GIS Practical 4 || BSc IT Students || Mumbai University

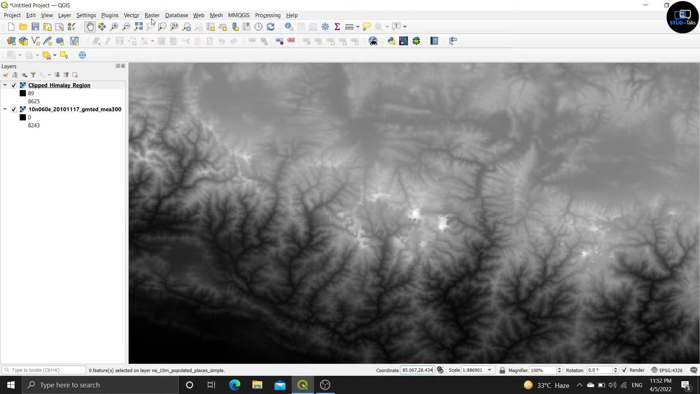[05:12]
it is showing the output so now click on the again raster again click on extraction again click on the contour
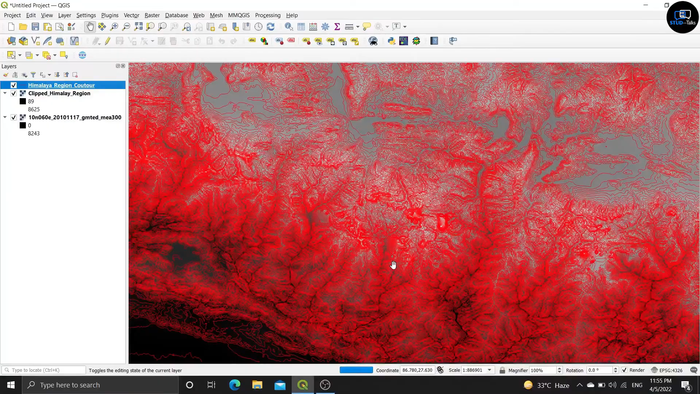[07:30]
see label also came and color also changed
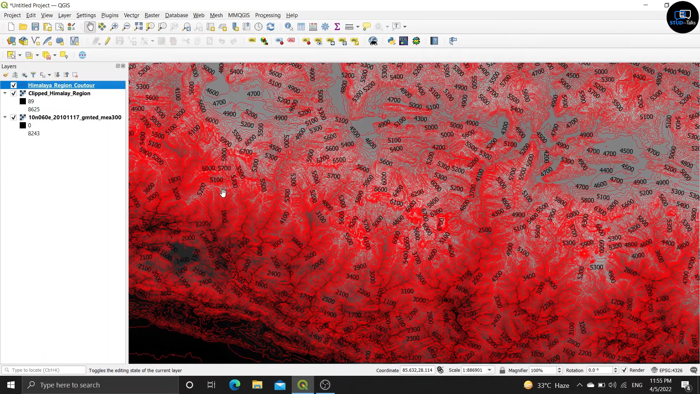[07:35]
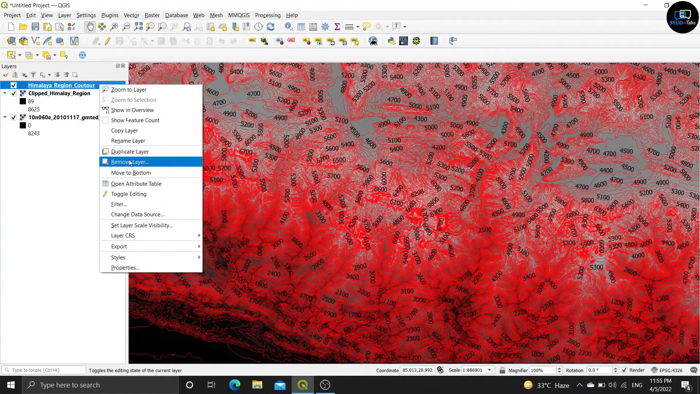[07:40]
again right click on it and open the attribute table see here is coming id fid id and elev 3